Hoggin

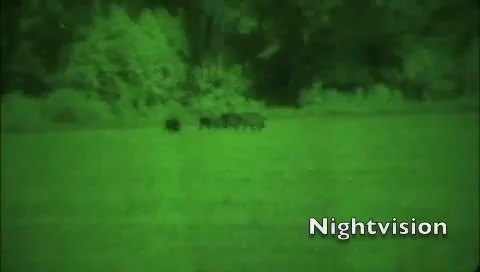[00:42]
and night vision is kind of reading that infrared light that's close to visible light, but you can't see nearly as far as you can when you're using thermal. How far will we be seeing with these?
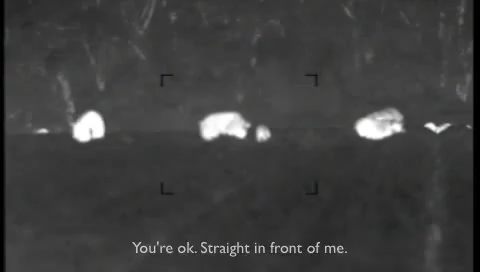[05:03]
You got a couple of them stacked up.
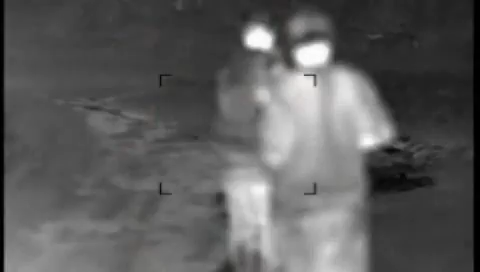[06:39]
And we didn't get a shot on the two boars, but where the one boar went, led us right to the rest of the group. Right.
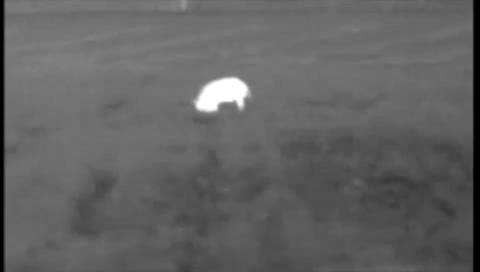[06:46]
Now, I think there's two groups in that field. There were these, I think there were six, maybe seven.
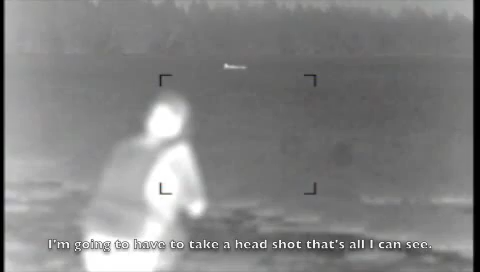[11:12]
I'm going to have to take a head shot, that's all I can see.
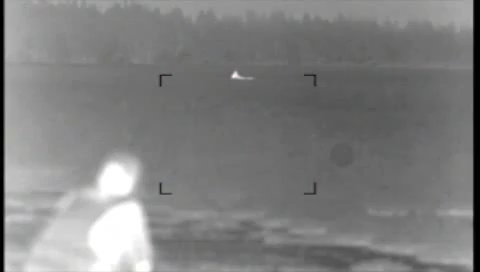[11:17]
Right, next time he raises his head I'm going to pop him.